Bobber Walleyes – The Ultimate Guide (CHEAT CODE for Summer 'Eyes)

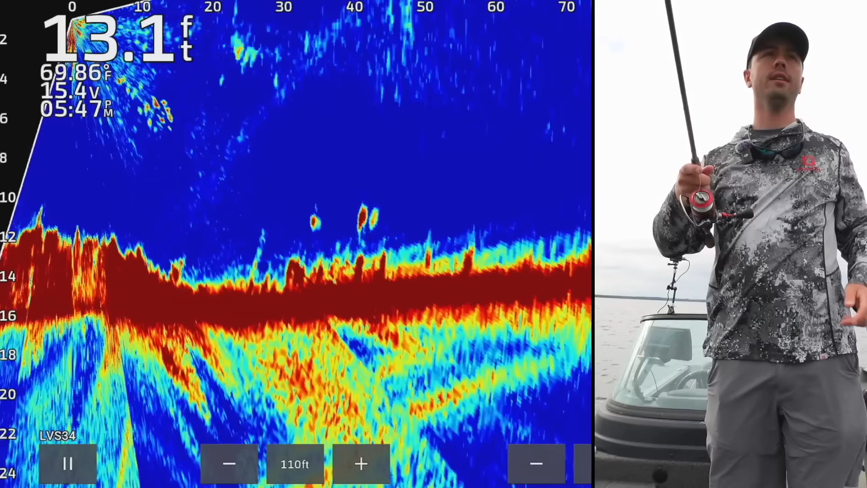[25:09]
On screen: depth 13.1 ft, water 69.86°F
Um, in those cases, you can spook fish, um, from the splash of the bobber on the surface. So that is something to consider.
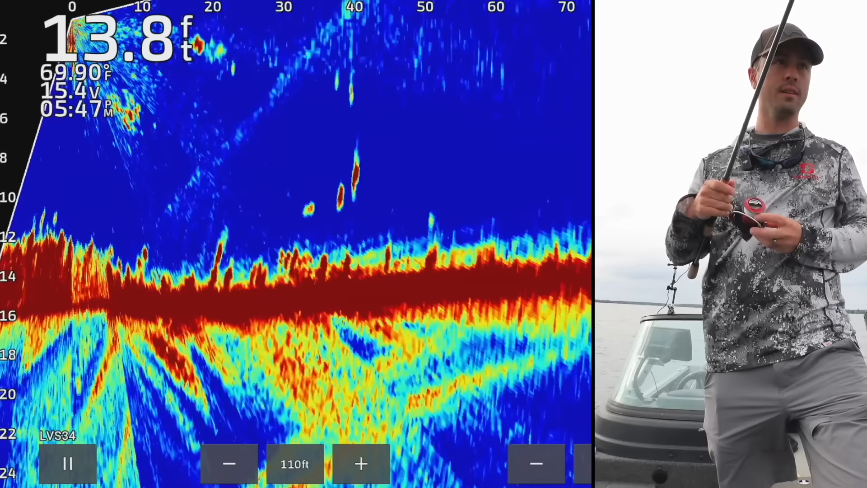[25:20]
On screen: depth 13.8 ft, water 69.90°F
Um, sometimes what you need to do is you need to cast out in front of, uh, cast out in front of the fish and then pull the bobber over and we do have a bobber down right there.
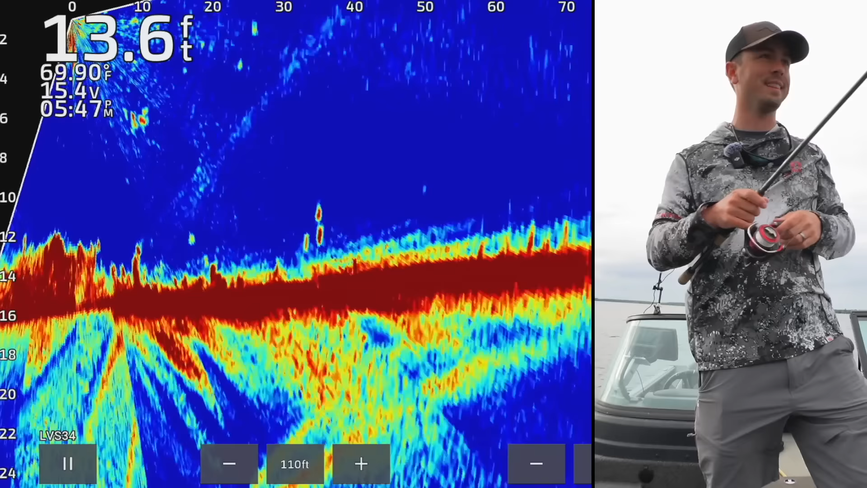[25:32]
On screen: depth 13.6 ft, water 69.90°F
That was a good little pod. Give it to him for a second. There we go.
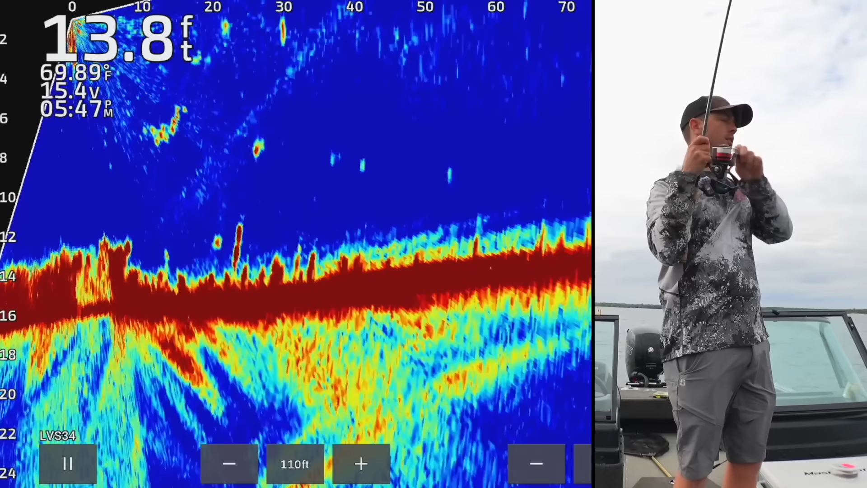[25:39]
On screen: depth 13.8 ft, water 69.89°F
I can already tell you it's not going to be, well,